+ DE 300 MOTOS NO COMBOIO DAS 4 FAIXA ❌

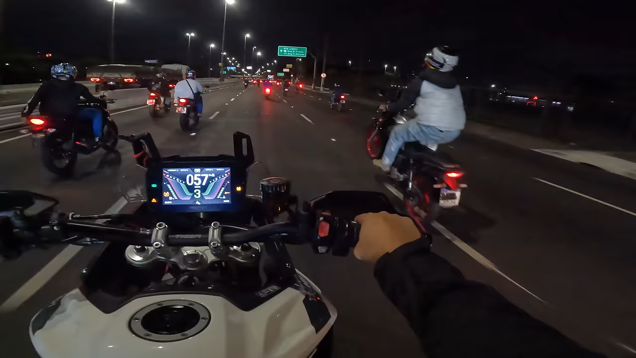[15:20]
Tá aqui, ó, atrás. Olha esse molho, tá pra lá pra frente, ó. Vai. Passa, vai.
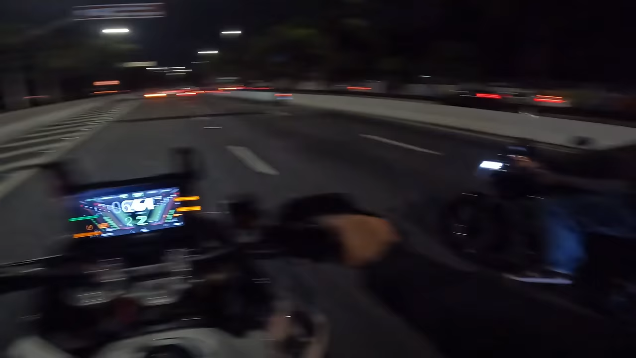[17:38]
Das motos, eu acho que tem fácil, hein, mano. Tá, porra, mano, mano, andou ali com 160, hein. Ó. Toma, mandou da Lander.
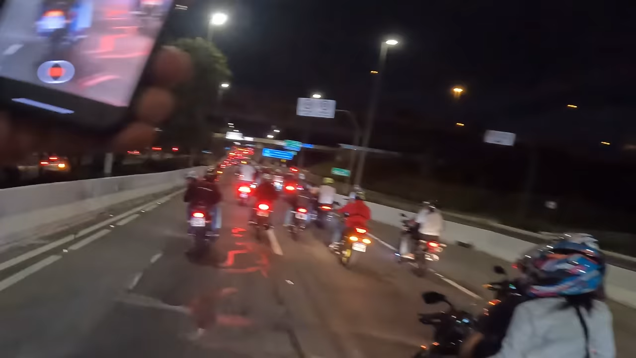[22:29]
Nossa, mano, é moto. Diz que tem moto aqui atrás ainda, hein?
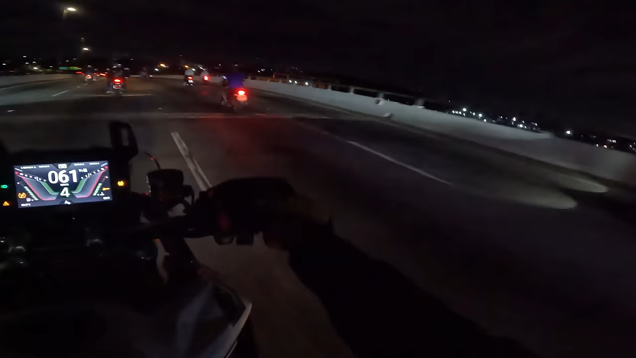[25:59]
Acho que ele não ouviu não. Meu Deus, cadê os caras? Ah, a rua vai dobrando assim.